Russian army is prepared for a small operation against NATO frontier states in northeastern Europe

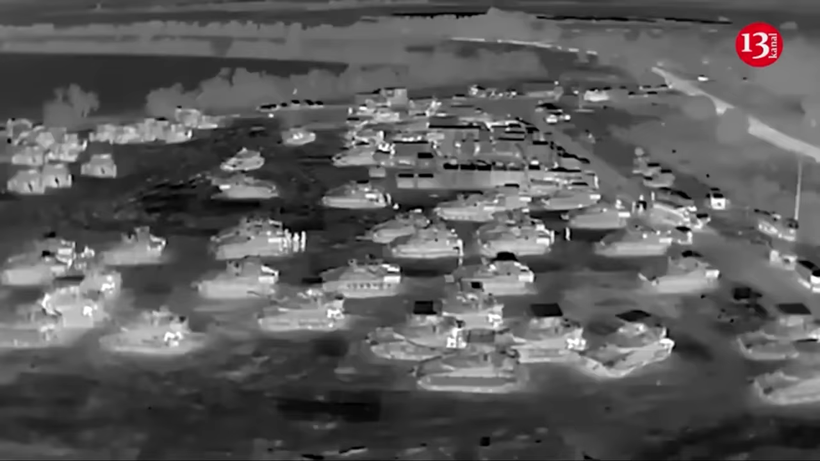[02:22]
A video footage of Israeli tanks entering the Palestinian side of the Rafa crossing in Gaza has emerged.
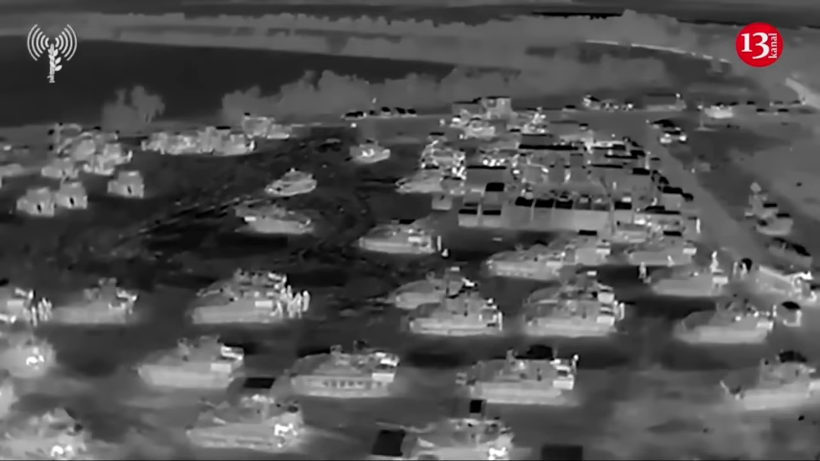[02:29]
The video also shows other military equipment as well as soldiers moving in the area.
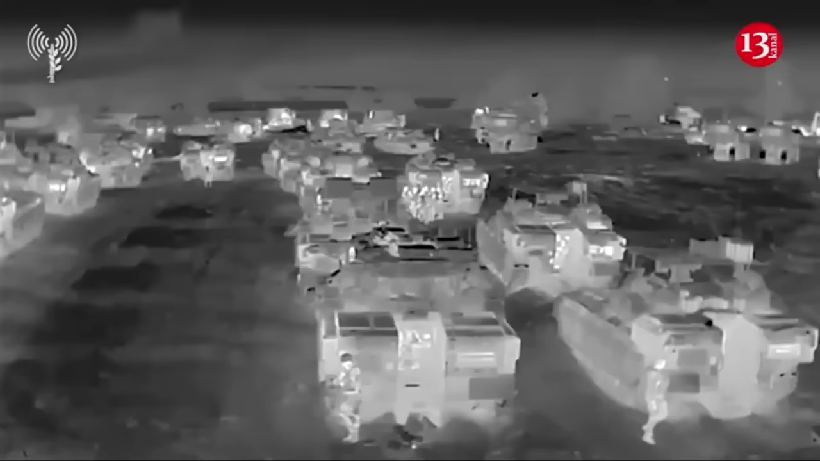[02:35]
Israel took control of Gaza's Rafa border crossing on Tuesday morning
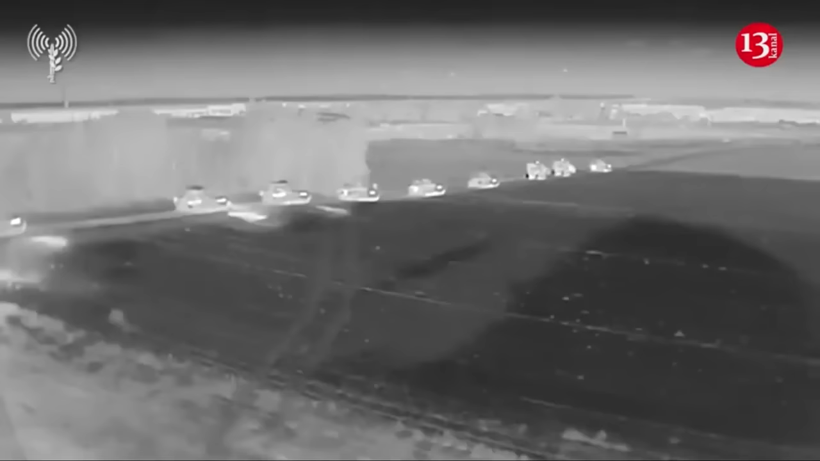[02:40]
after Hamas military group accepted the Egyptian-Qatari ceasefire deal. Israel said the deal did not meet its core demands. Aid flows to the area have reportedly stopped.